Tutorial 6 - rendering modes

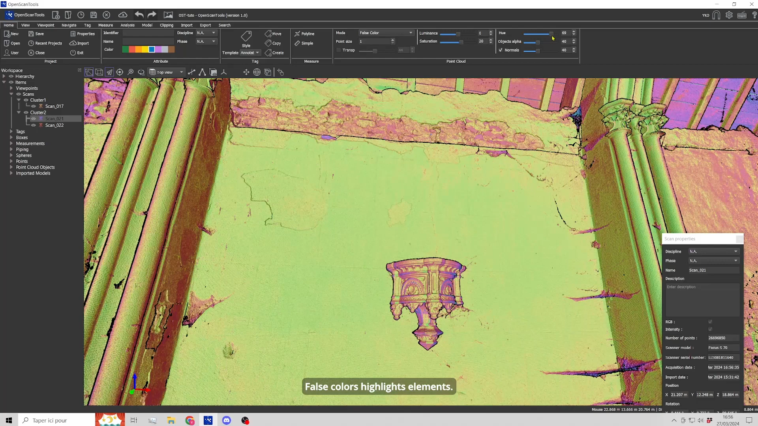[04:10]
Note that lasers often operate at
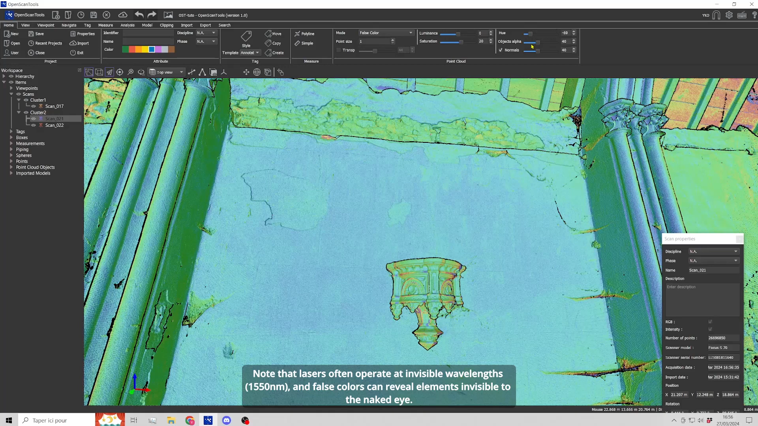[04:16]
invisible wavelengths and false colors can reveal elements invisible to the naked eye.
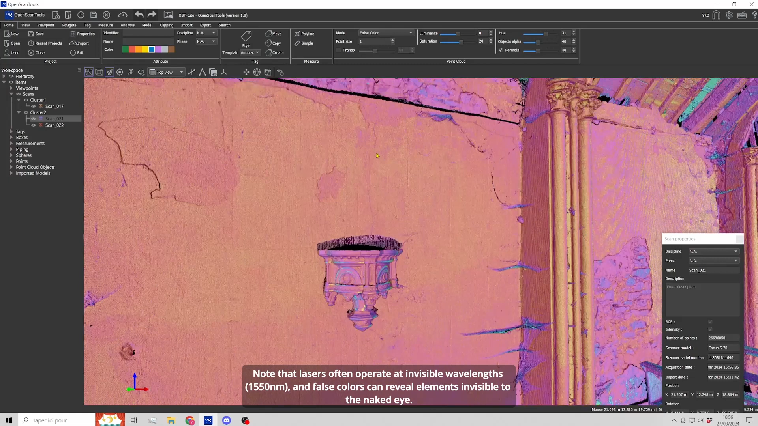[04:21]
Color by normals mode assign RGB colors according to the
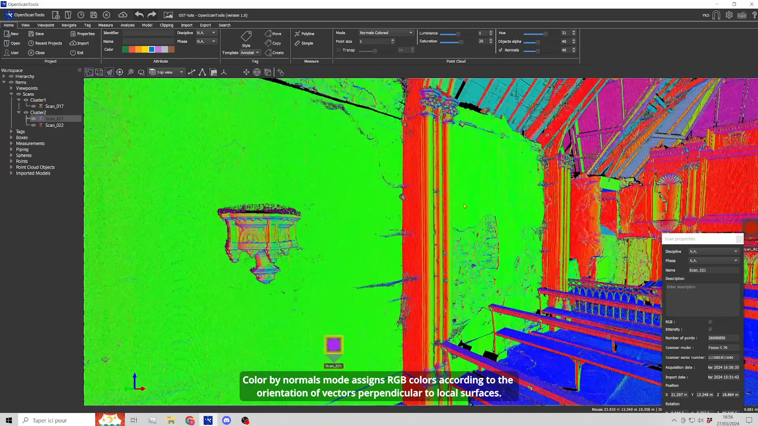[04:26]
orientation of vectors perpendicular to local surfaces.
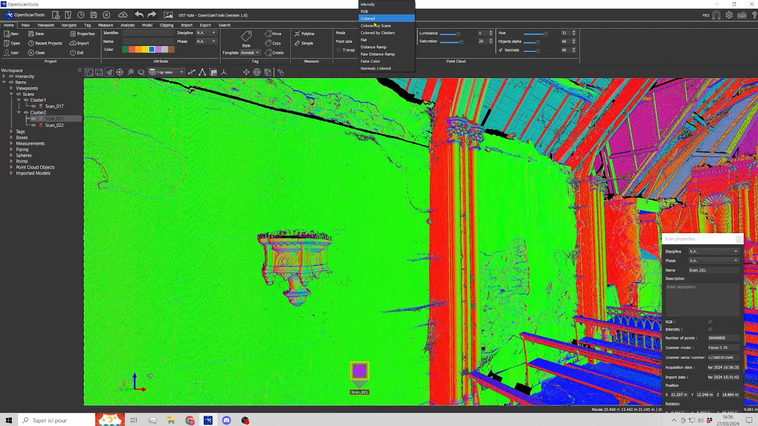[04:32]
Color per scan mode assigns a color to each scan.
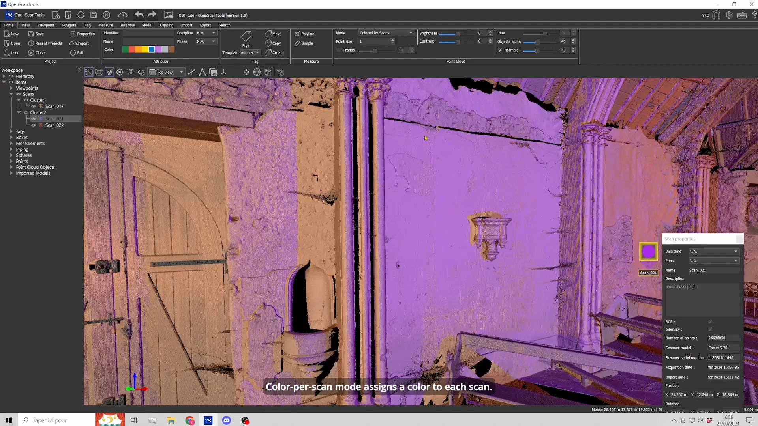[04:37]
The color of the scan appears on its marker and also in its properties.
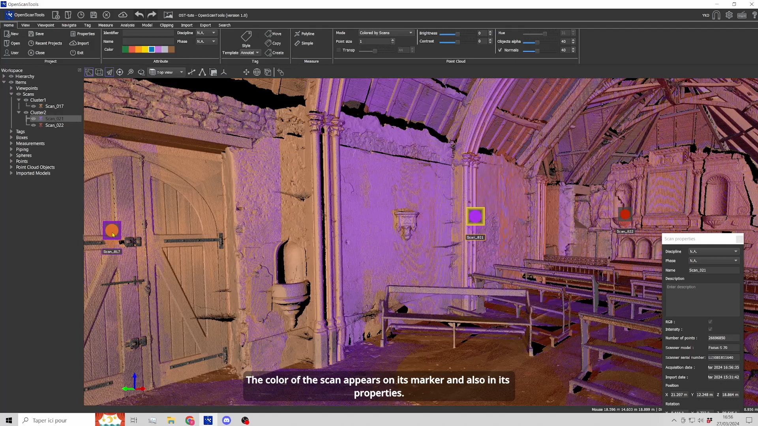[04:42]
It can be modified.
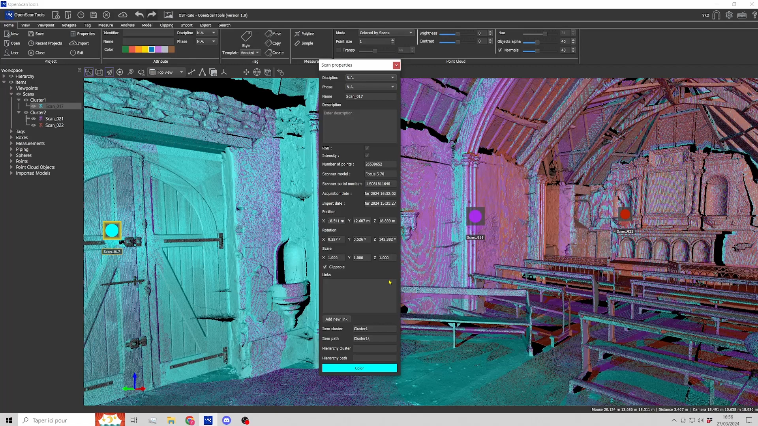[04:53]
This rendering, which may not look very aesthetic, is useful to better see any misalignment of the scans.
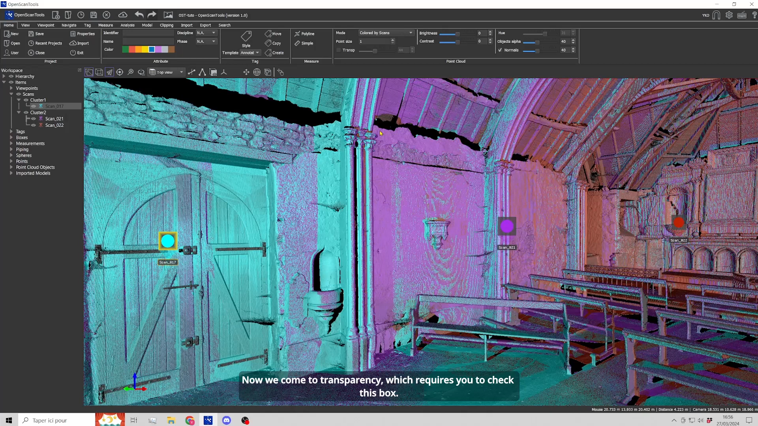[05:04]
Now we come to transparency, which requires you to check this box. It makes point cloud transparent with the possibility of changing the percentage.
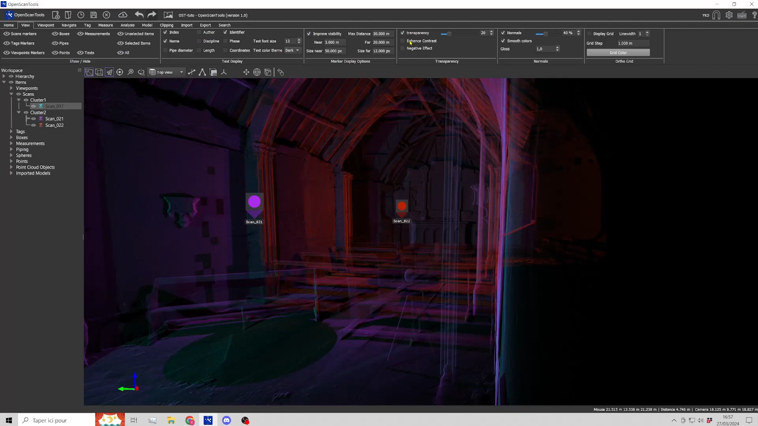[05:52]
The flash is gone, but the rendering is less contrasted.
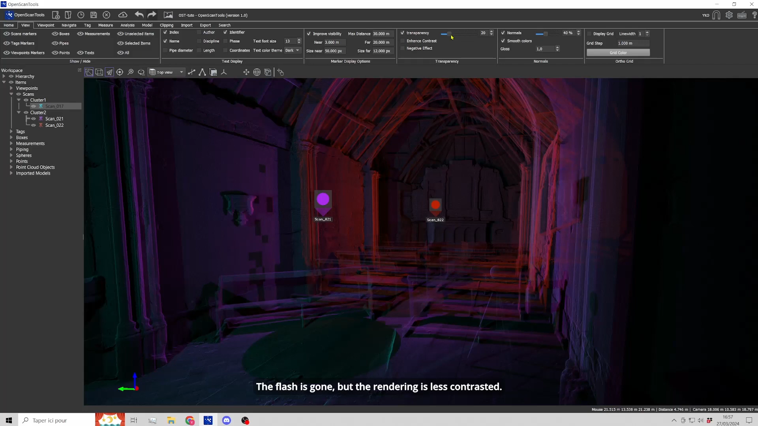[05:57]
By playing with these options, you will find the mode best suited to your scans.
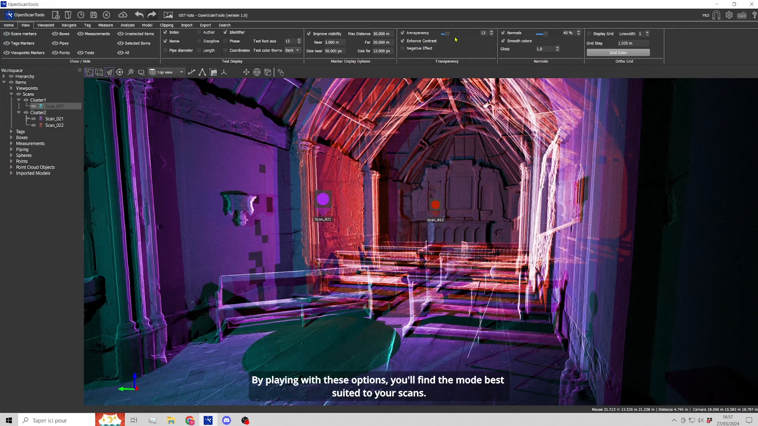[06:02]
Let's move on to the color by cluster mode.
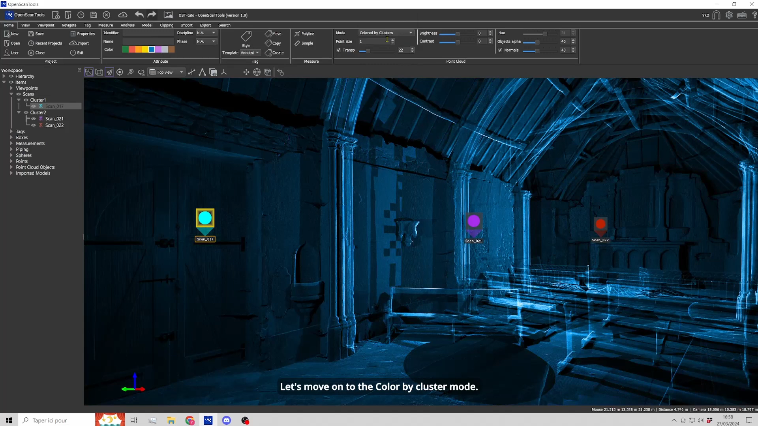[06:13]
In the tree structure tutorial, we saw that scans can be placed in clusters.
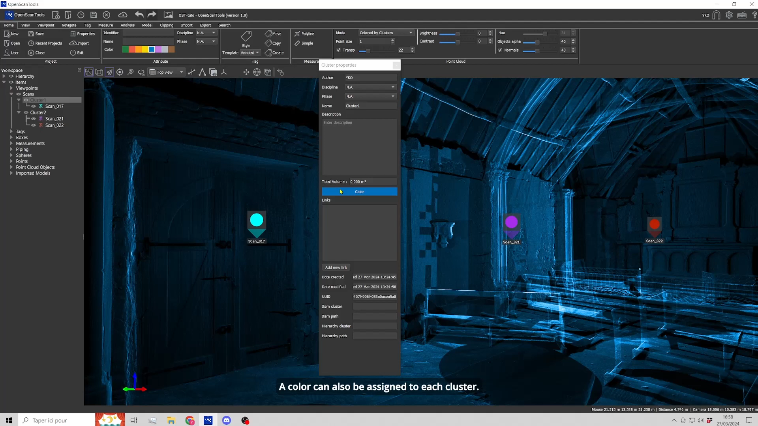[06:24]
A color can also be assigned to each cluster. We are going to change the color of the first cluster.
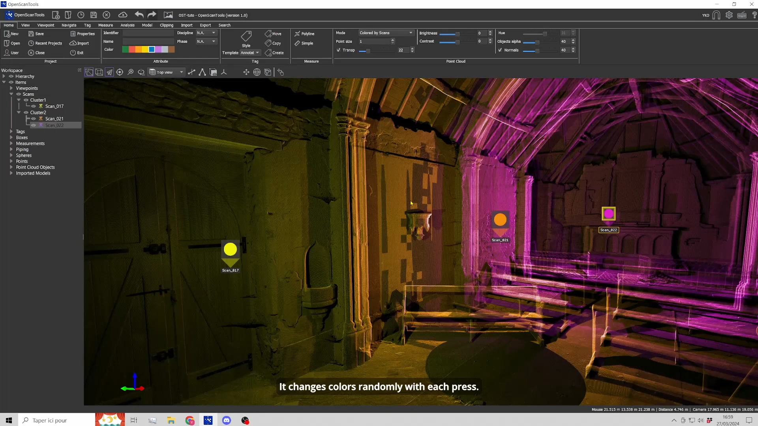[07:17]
Use it until you achieve the desired rendering.
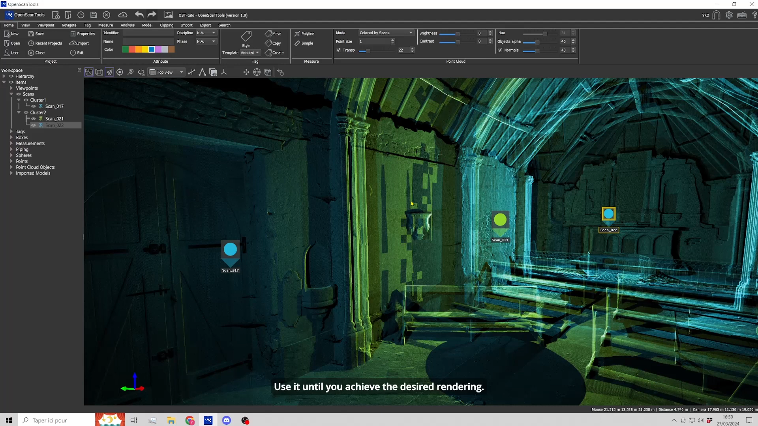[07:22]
False color mode is also pleasant to use with transparency.
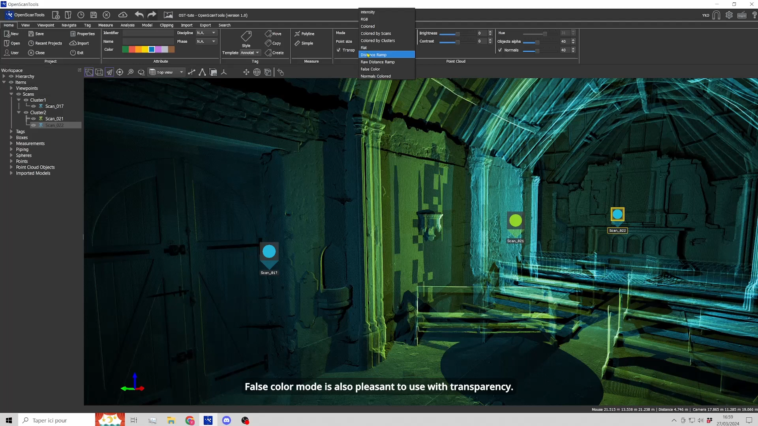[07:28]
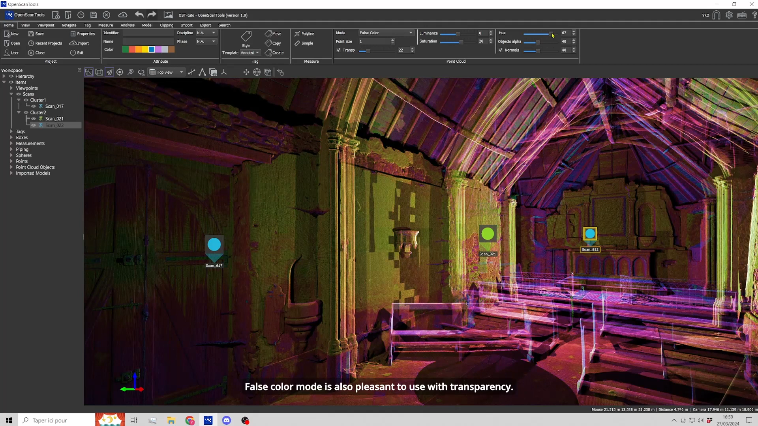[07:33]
Let's switch back to intensity mode and look at the background color options.
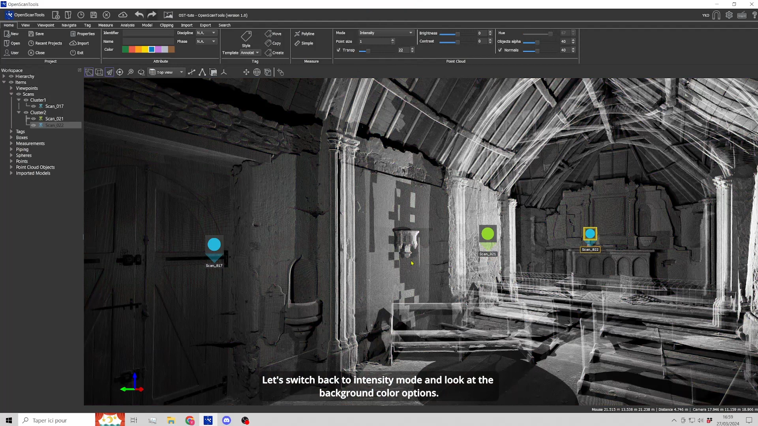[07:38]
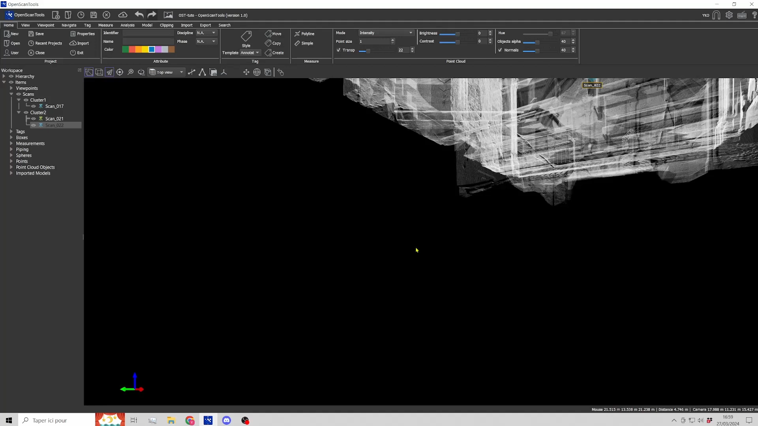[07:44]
In the settings, you can change the background.
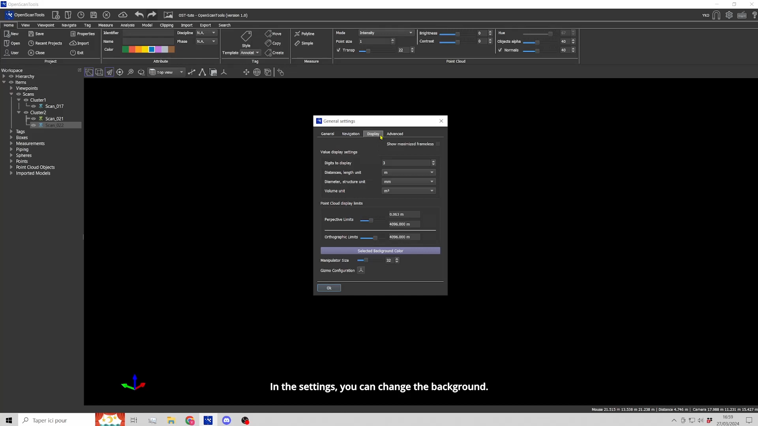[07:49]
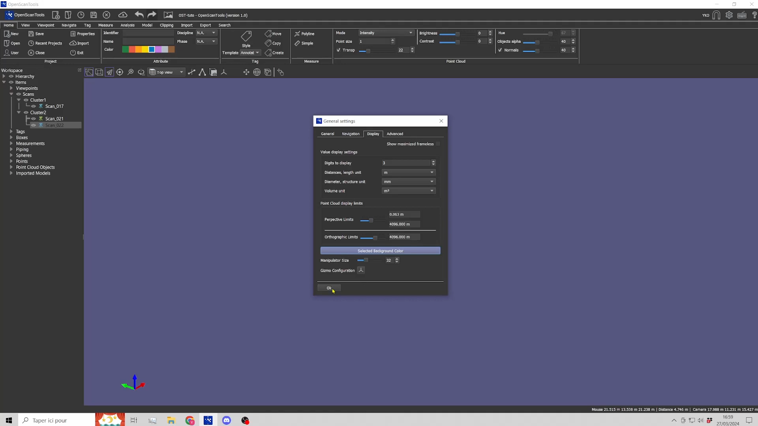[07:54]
Here too, a practical keyboard shortcut is available, the B key.
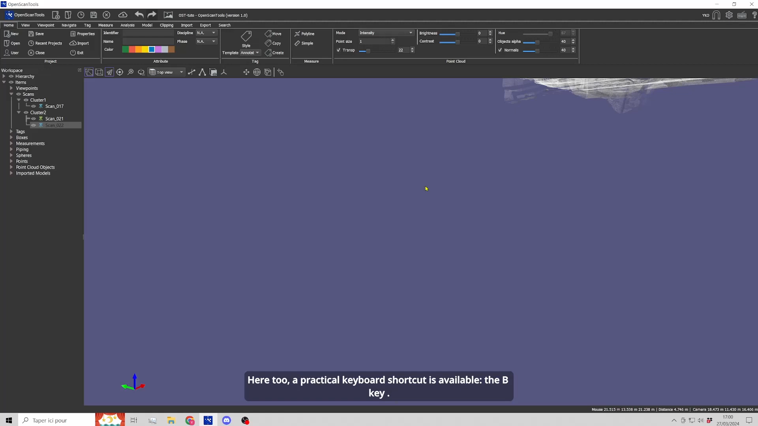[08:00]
It cyclically switches from black to medium gray,
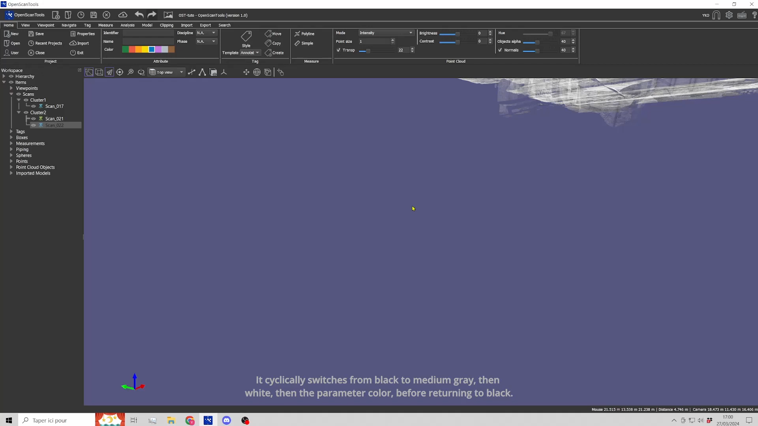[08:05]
then white, then the parameter color before returning to black.
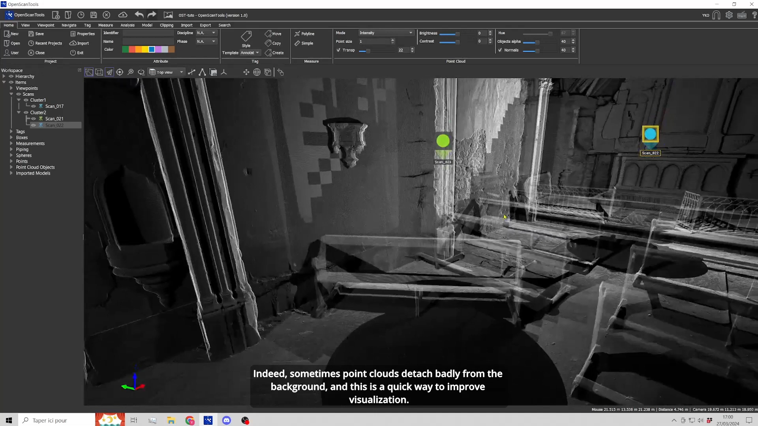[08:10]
Indeed, sometimes point clouds detach badly from the background and this is a quick way to improve visualization.
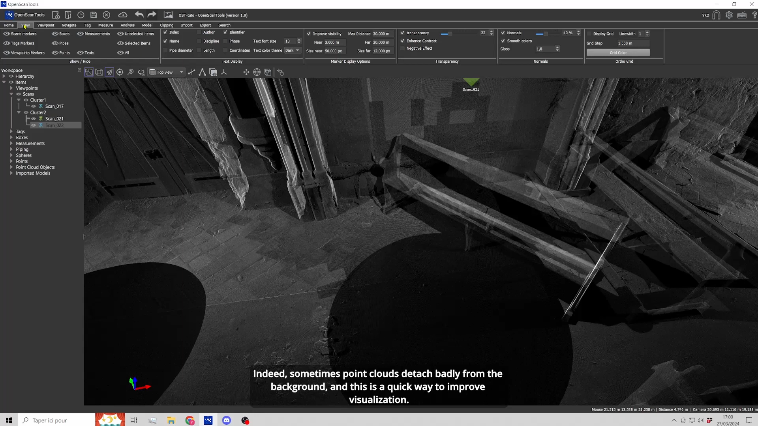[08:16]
One last option, negative mode.
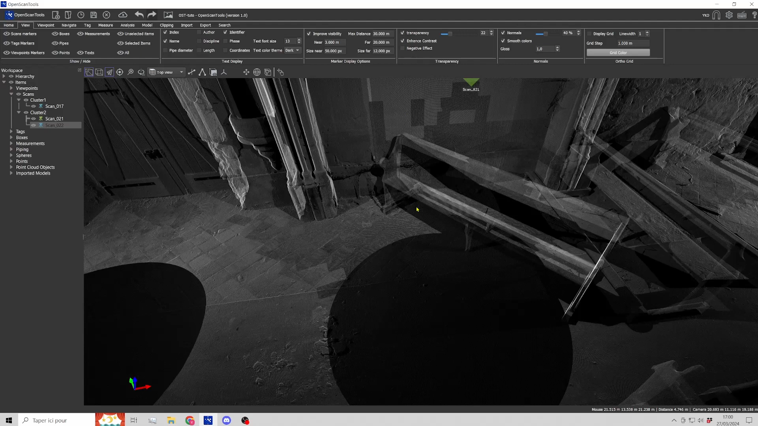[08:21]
First, let's set the background to white.
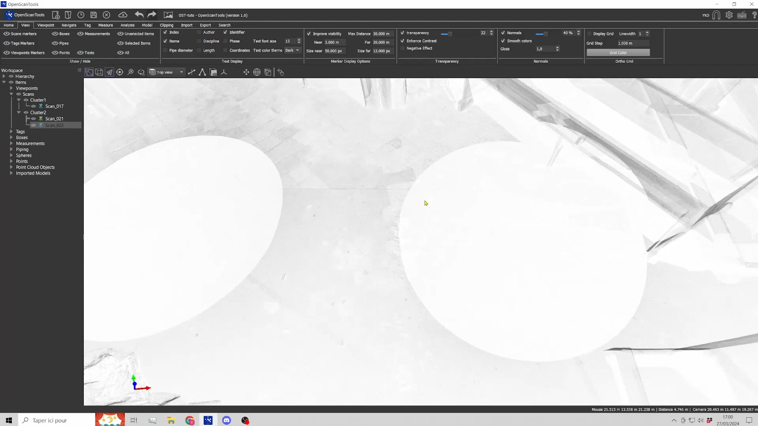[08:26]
Now, let's switch to Autographic mode top view.
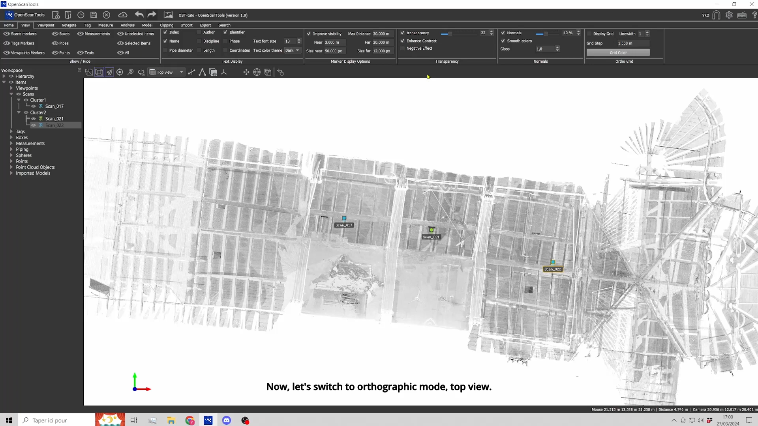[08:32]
We can see that the rendering remains little flat despite the settings.
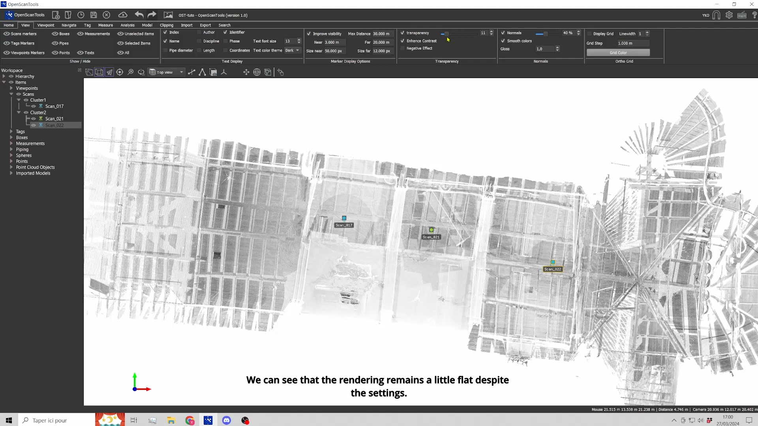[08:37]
The negative option solves this problem and provides better contrast.